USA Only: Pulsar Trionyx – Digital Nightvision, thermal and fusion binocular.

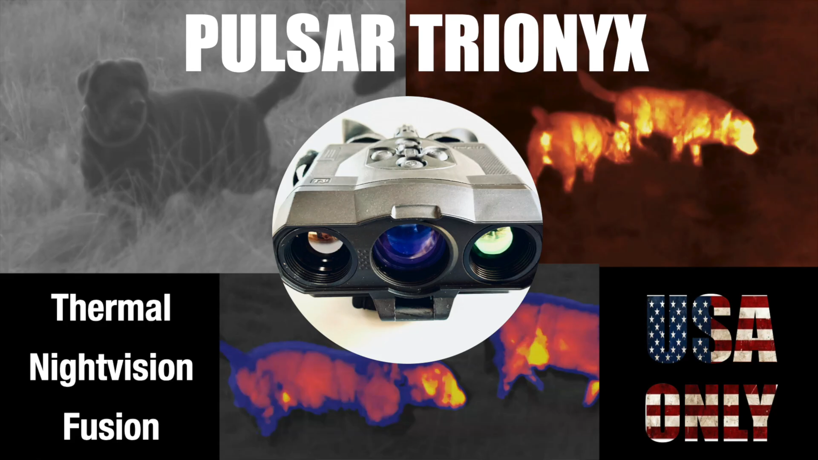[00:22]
will only appear on the American market.
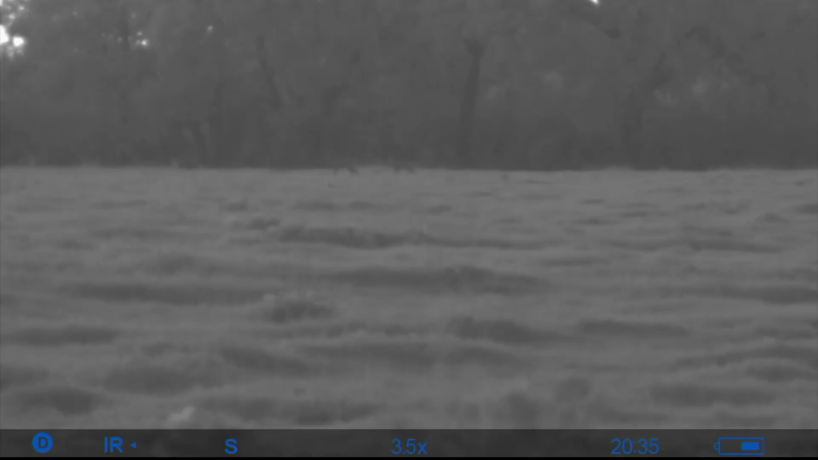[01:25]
So you have, combine the two I mean, you have the digital night vision and you can basically put a thermal layer above it.
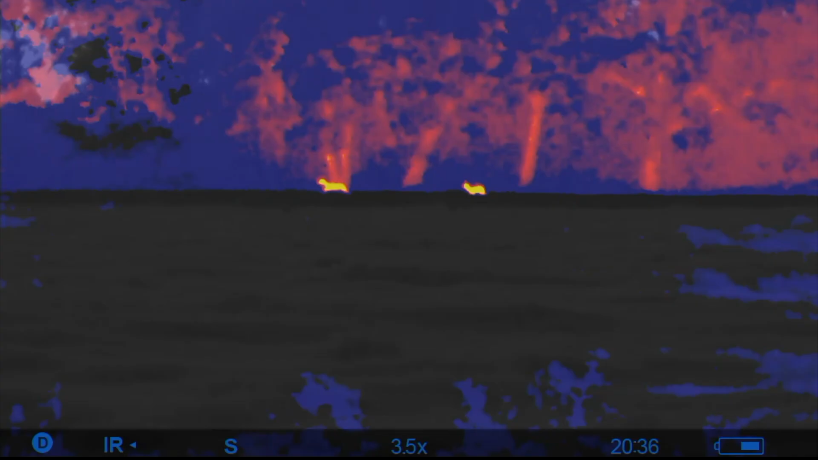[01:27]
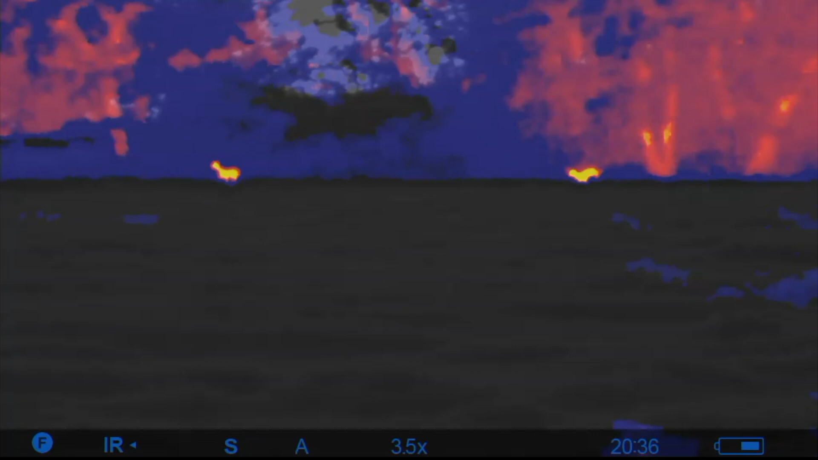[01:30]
So you have a crisp clear picture and if you add the thermal
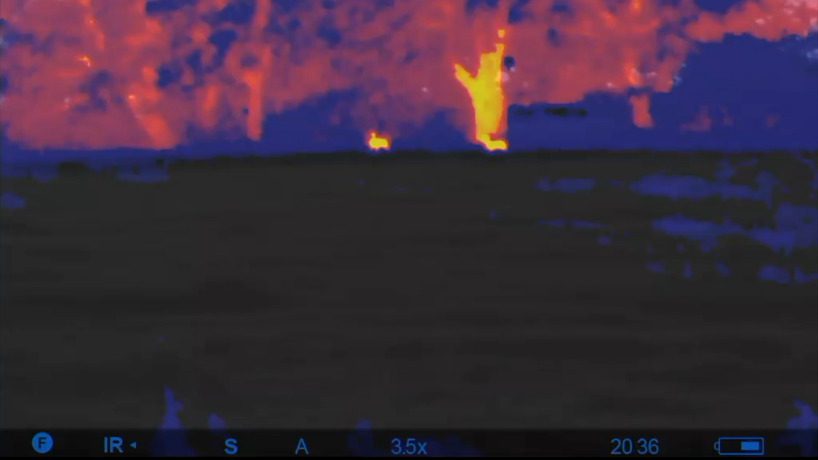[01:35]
in the fusion mode you have all the heat sources popping up in the picture.
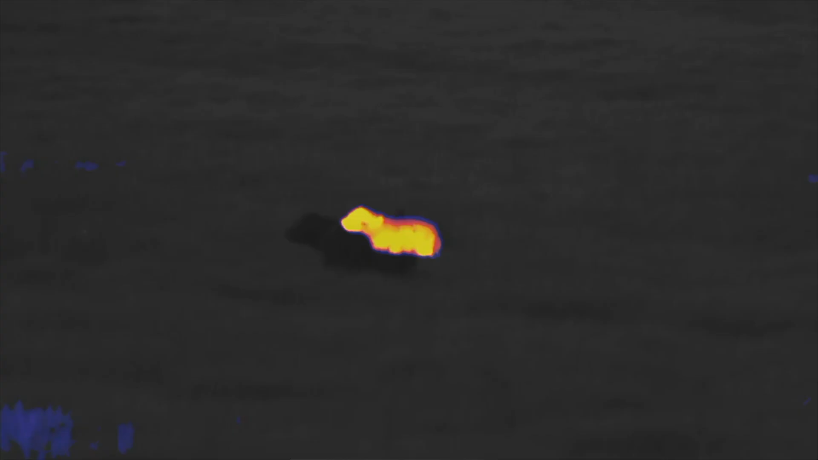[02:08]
I'll also put in some pictures from my dog so that you can see the different modes when
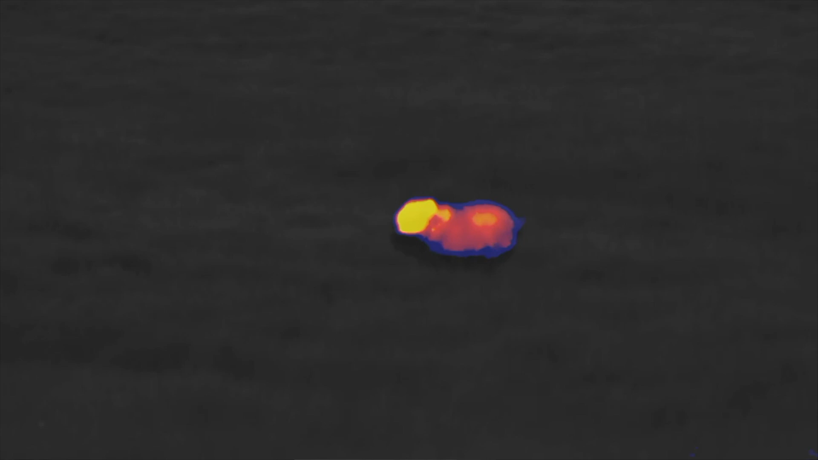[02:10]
the heat source is in play and also from game that are observed.
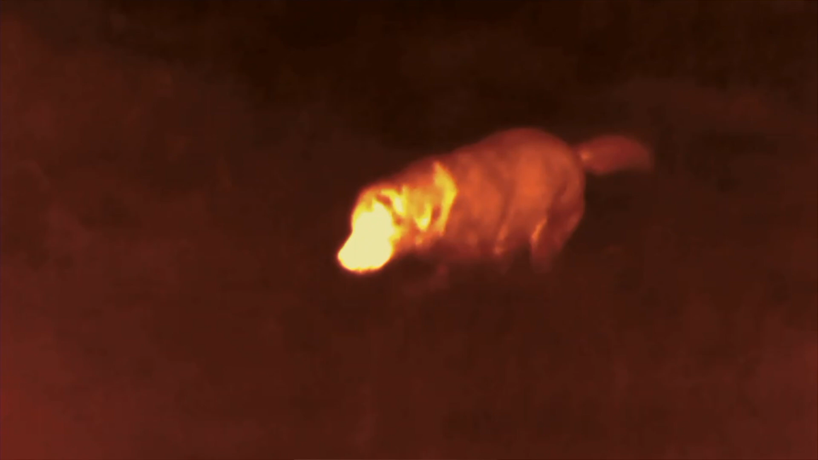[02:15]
Generally speaking,
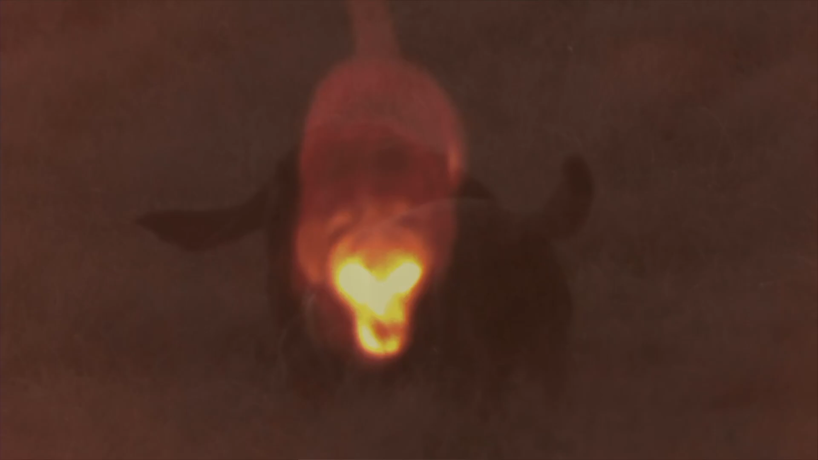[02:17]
I think this device is kind of neat because in the twilight where many normal binoculars,
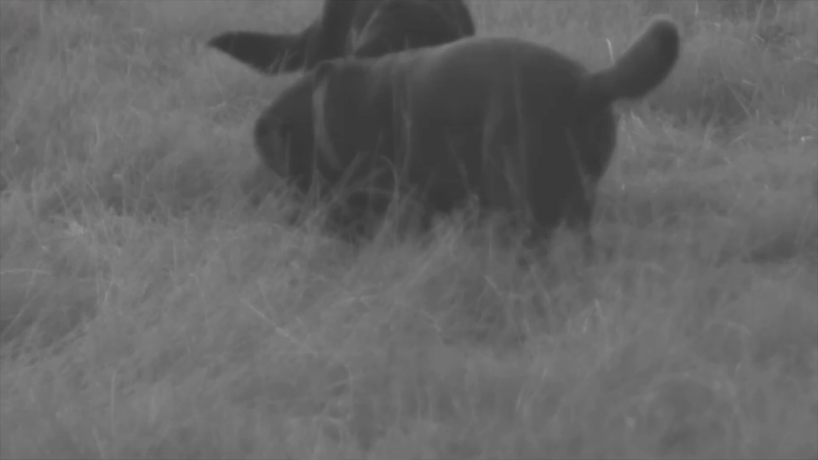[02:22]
you know, have a hard time to identify details such as antlers,
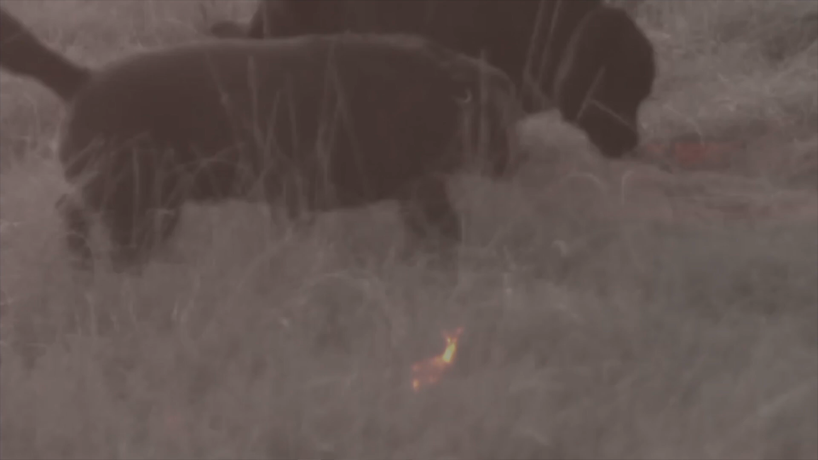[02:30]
when you go out hunting with this you can easily do that.
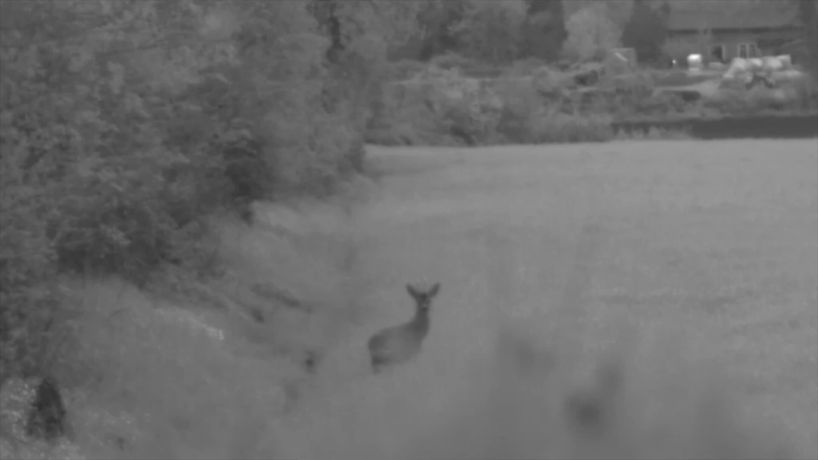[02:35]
You can focus the night vision here, which brings me to a slight disadvantage and that is you cannot focus the thermal layer.
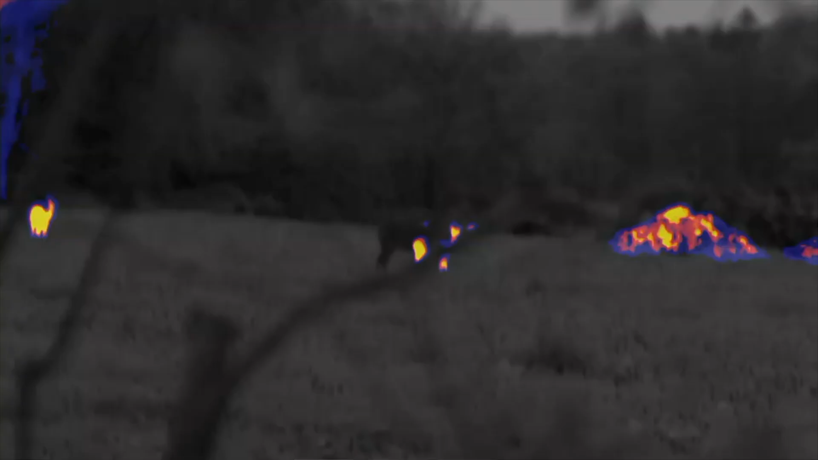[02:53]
So I never really, you know, felt that was a disadvantage. I used the thermal to spot heat sources and then to identify either switch back to night vision or depending on which mode I had in,
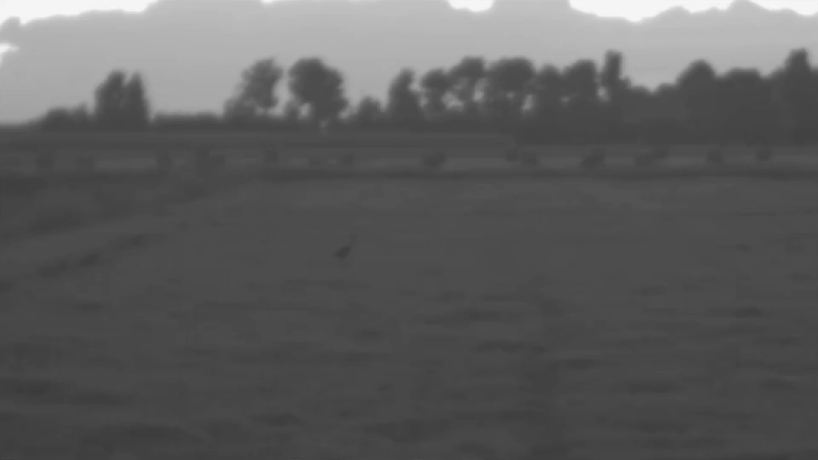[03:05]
I could do it right away.
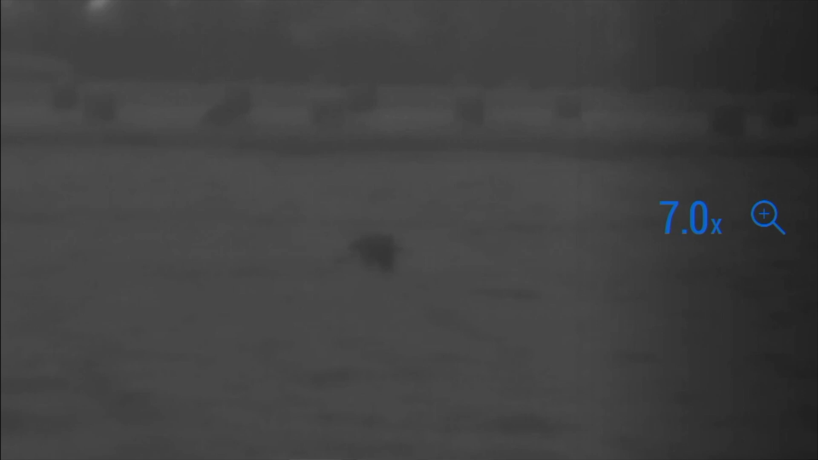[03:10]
So yeah, you have to get used to it because it's kind of like, you know, both technologies and then you really have to find out which one makes sense.
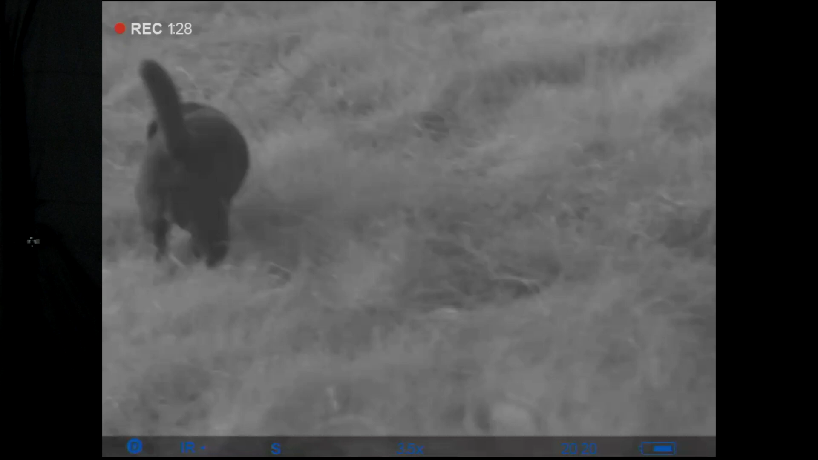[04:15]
And if you're uncertain whether there is a heat source,
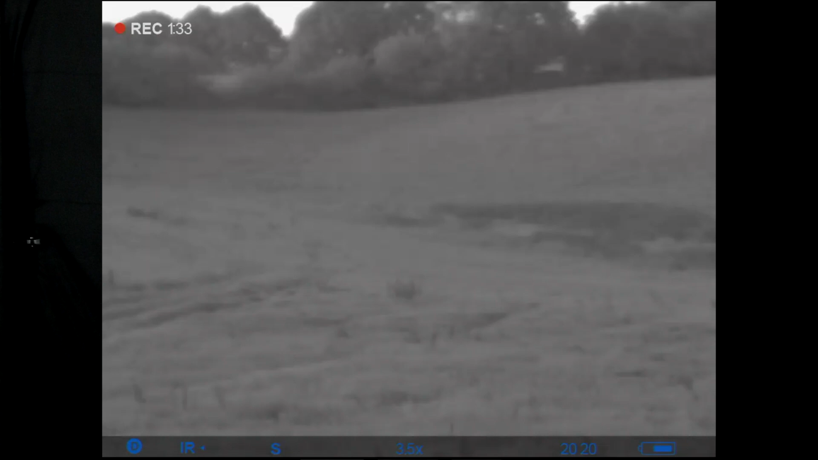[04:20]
a creature or whatever, or some evil person,
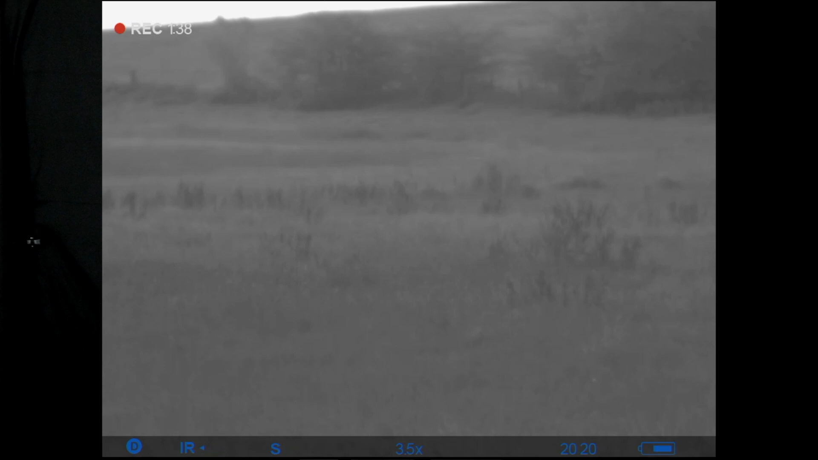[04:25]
then you can turn out the thermal and you'll see very clearly whether something, whatever hides behind a bush or something.